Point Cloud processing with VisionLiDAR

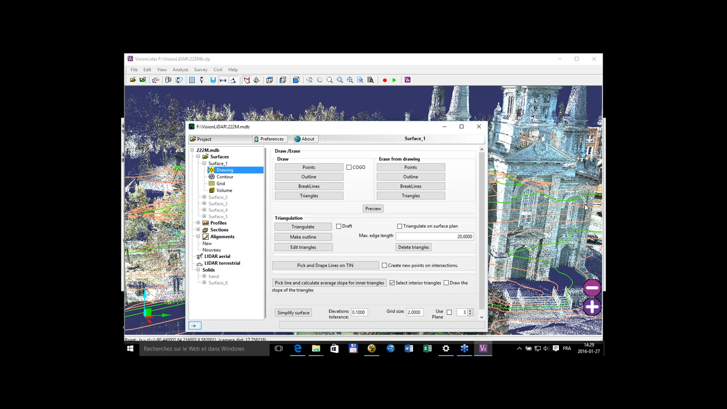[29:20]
So both kinds of volumes are available within the software. We can also create profiles. Because remember the alignment that I've shown earlier, well, it's quite easy to view a profile of
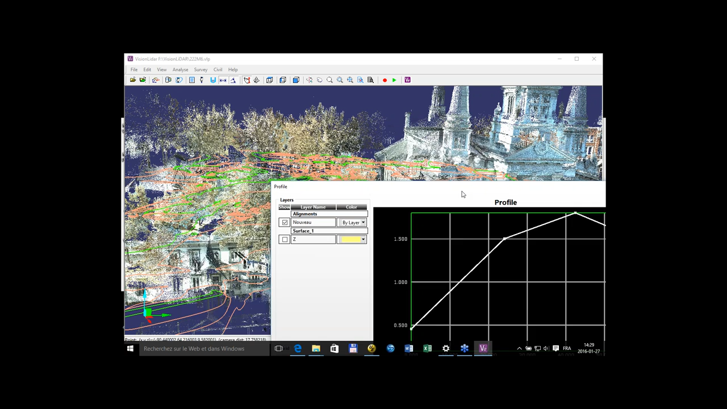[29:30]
the ground on that alignment over here.
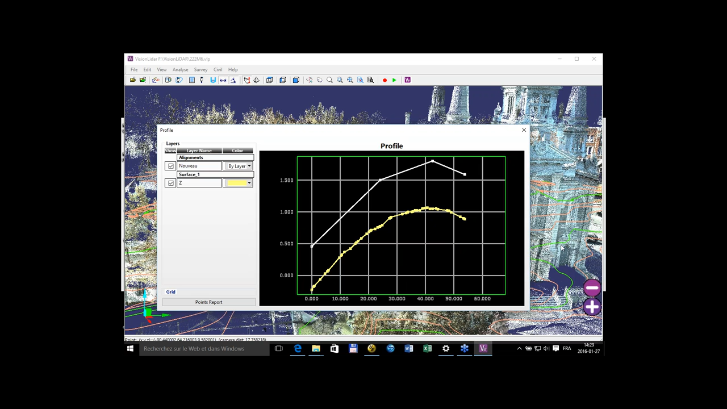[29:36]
So that's how the ground behave along this curve over here.
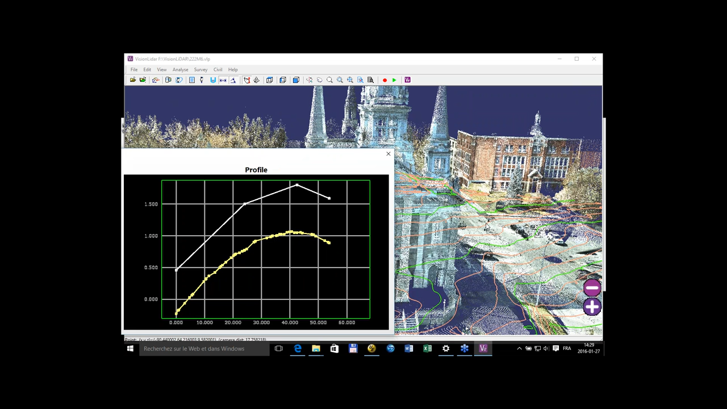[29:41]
We can do profiles. We can also do cross sections. So it's quite easy to view
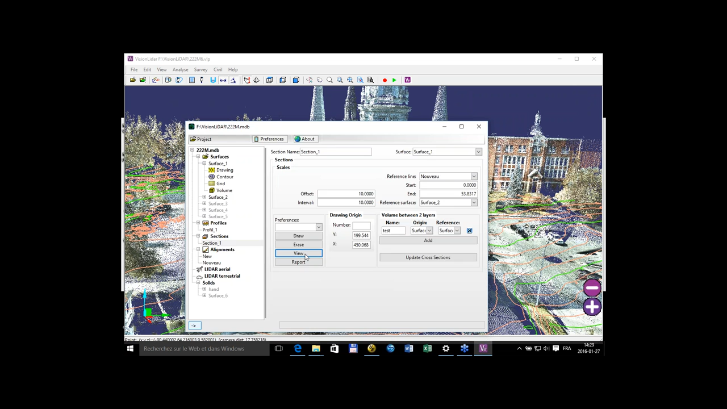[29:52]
these sections from one another. So like that.
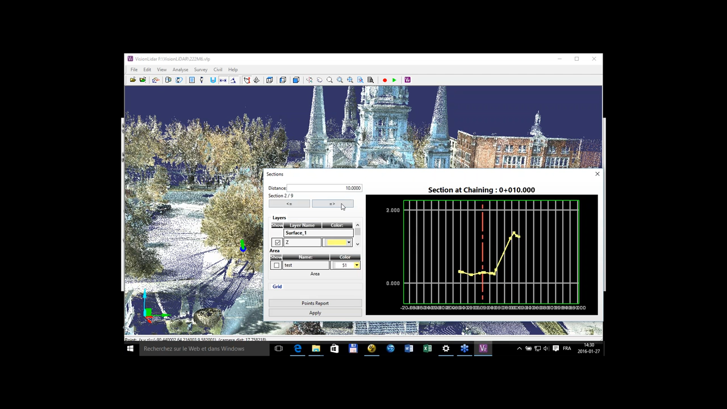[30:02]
So I have the behavior of my surface along that alignment that I had over here.
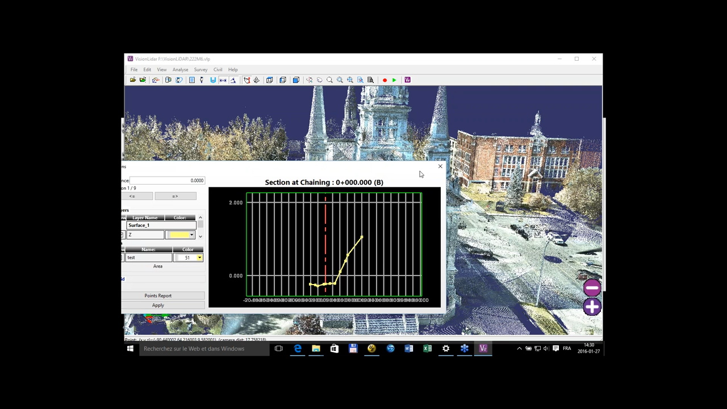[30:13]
So that's another way to verify all these. We can also, in the LiDAR, there's a LiDAR, IRL LiDAR module and mobile LiDAR module. The Arial module actually brings out some simplification algorithms to help you create surfaces with your point clouds.
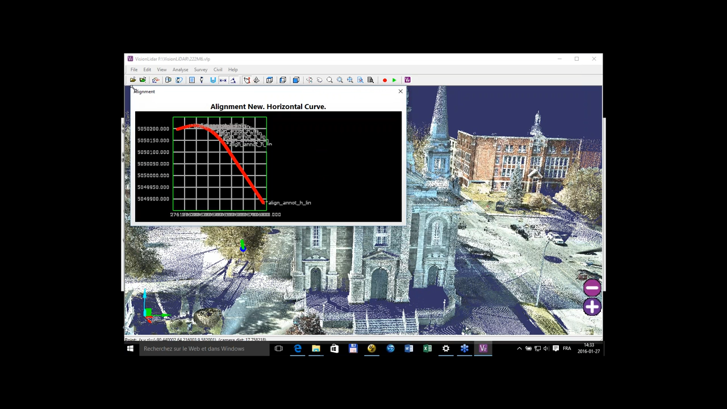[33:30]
So I have a curve like that that I can actually best fit. And once it will recreate the horizontal curve, I can even set to have arcs between each line. So it will actually create arcs directly in the alignments so that every line will be tangent one another. This can be done for the horizontal curve and of course the vertical curve as well.
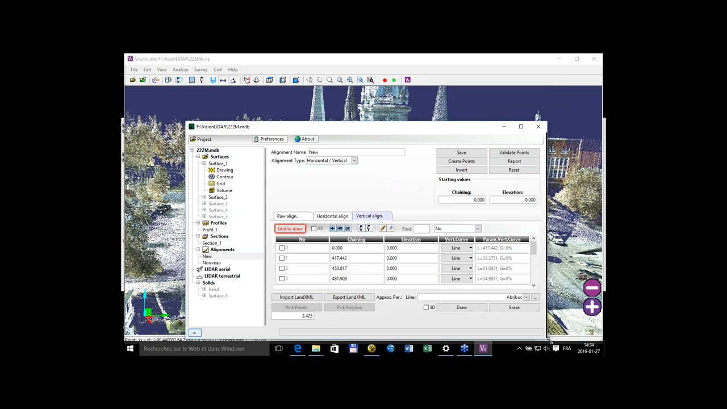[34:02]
So with parabolas between the lines, if I make my fit over here – this vertical fit – and I'll have some parabolas to join every line within my alignment.
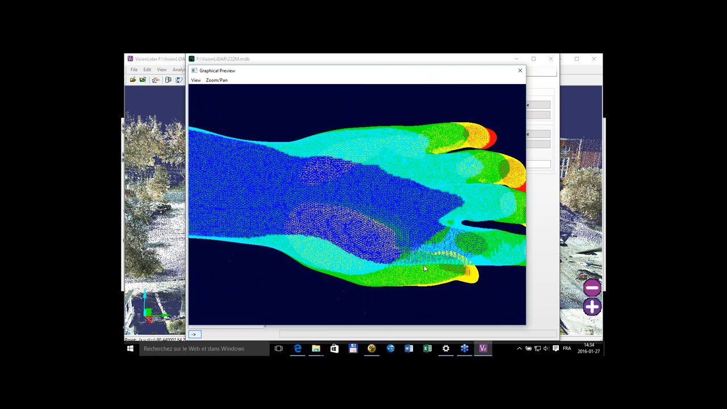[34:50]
I have a hand like that over here.
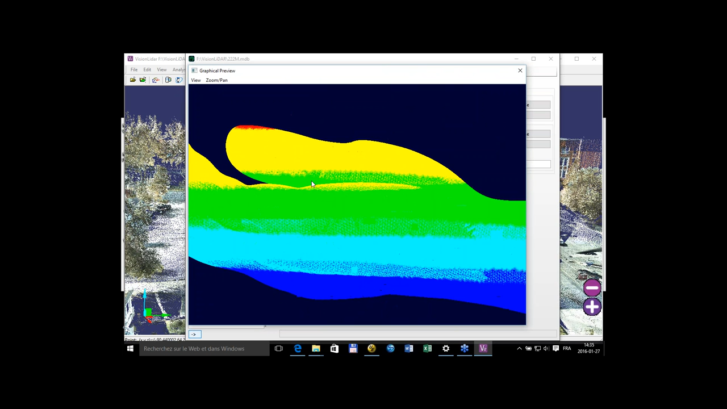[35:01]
And if I had put that in a standard volume calculation,
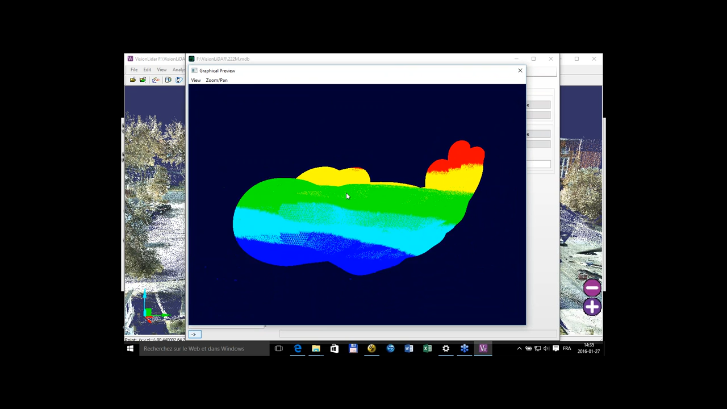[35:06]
it would have been very difficult to – if I had put that – it would have been very
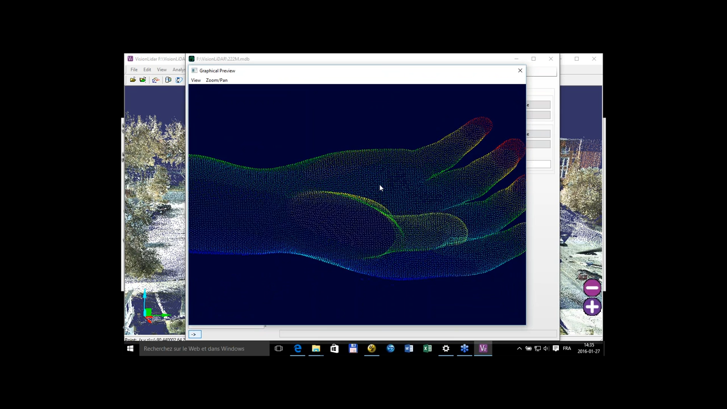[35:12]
difficult to analyze and create volumes from standard tools.
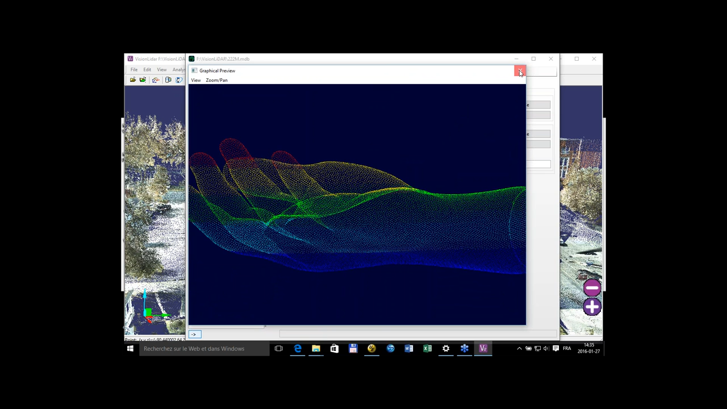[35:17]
So what we need to do is create mesh, as you see, and the characterization of these. So when I calculate the volume, it will calculate the volume of the whole solid – the solid as a whole.
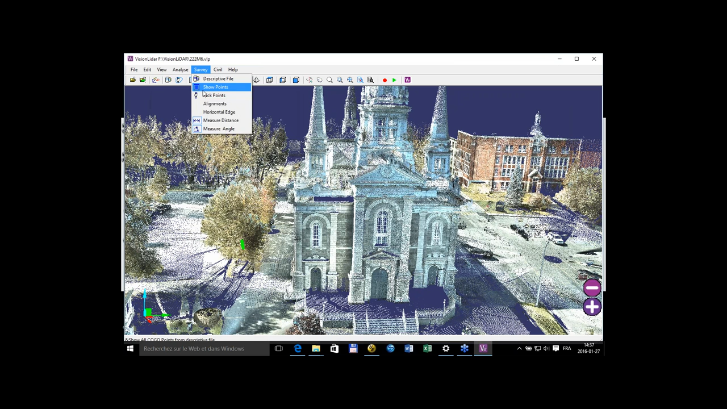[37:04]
different line works that I've done, if I show back my points like that, well, all the surveys that I did,
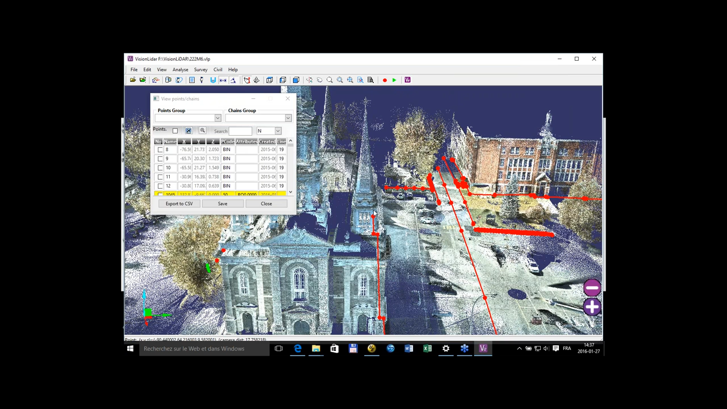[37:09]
well actually I can bring them in another CAD with Vision Civil which can work with the same file as I said earlier.
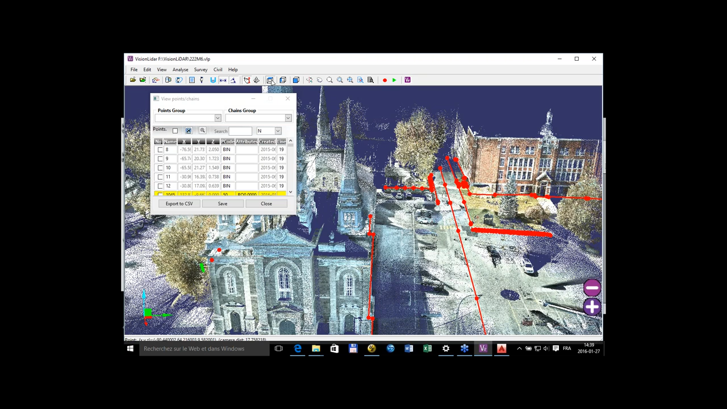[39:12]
If I look at the top view over here,
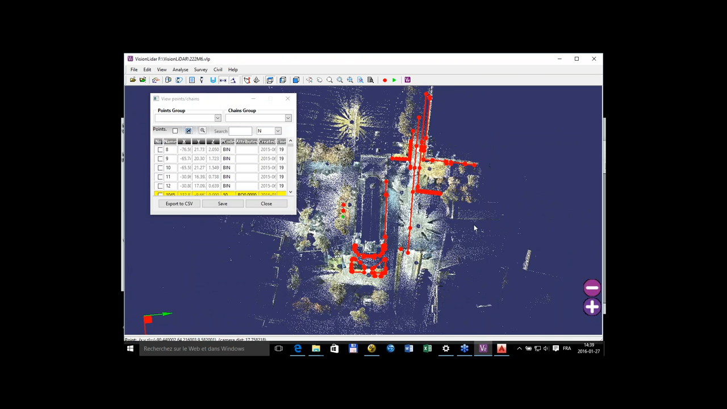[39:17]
I have exactly the same drawing like that.
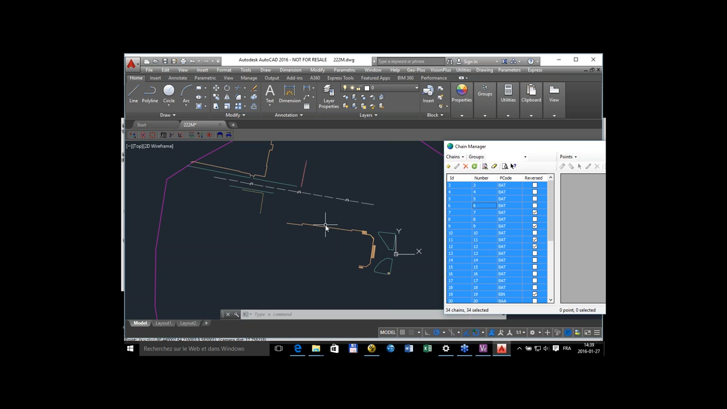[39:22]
So I've managed to make
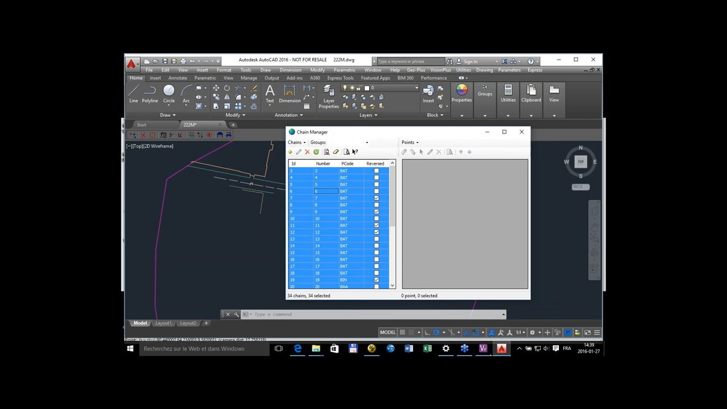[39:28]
Barbara pretty much talk about everything I wanted to show you with this webinar. Wonderful. Is there any questions? Yes, yes. We have, first of all, great feedback. Everybody is really impressed.
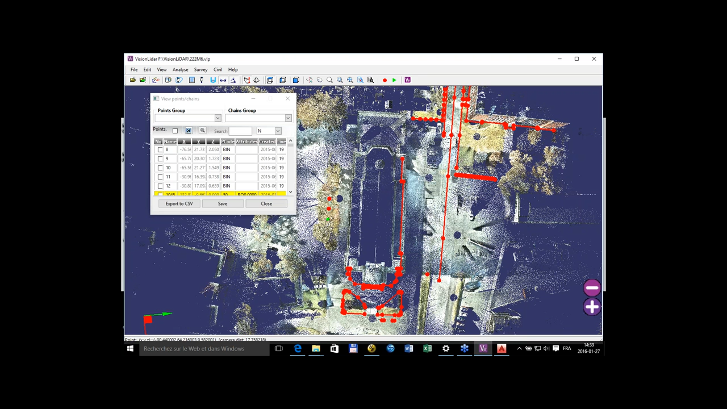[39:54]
And we have a question. So Vision LiDAR records color information as well? Or the point data is overlaid with photography? Actually, the color of these points come from
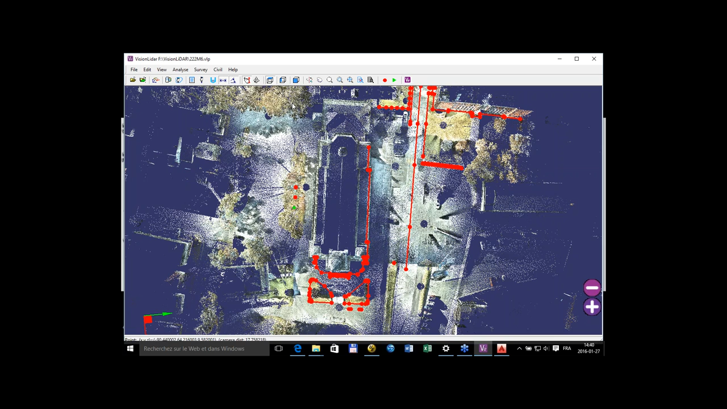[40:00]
the point cloud that was imported.
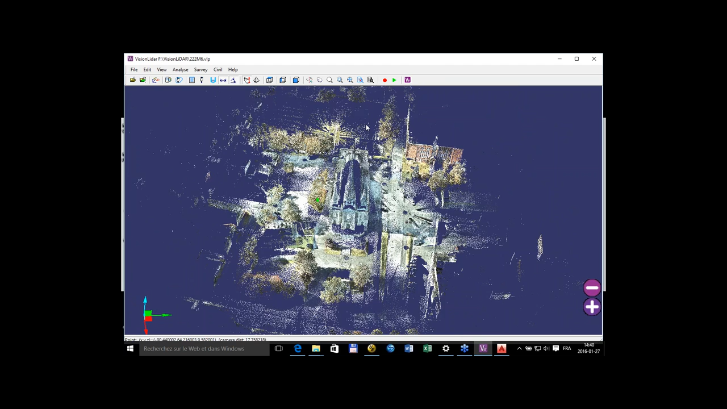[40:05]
So in the last file or E57 files, if the scan was
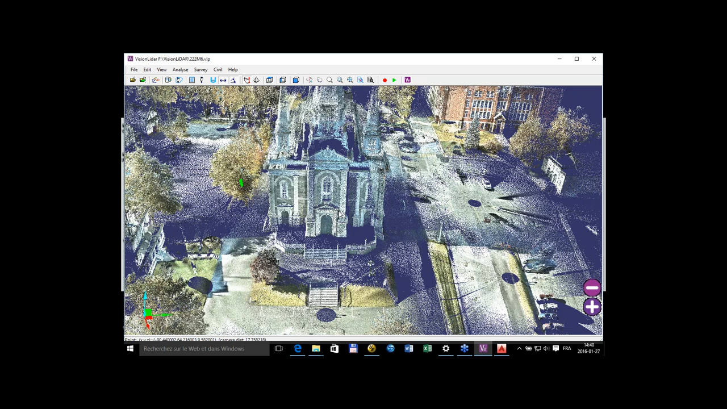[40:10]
matched with a photographic kind of – well, usually done with the scanner itself that has a built-in camera or something,
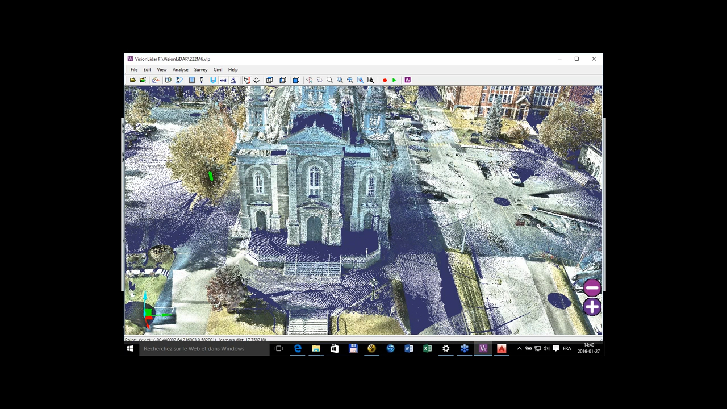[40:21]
we keep that information in the software so we can reuse that information, but we can't color the points like this.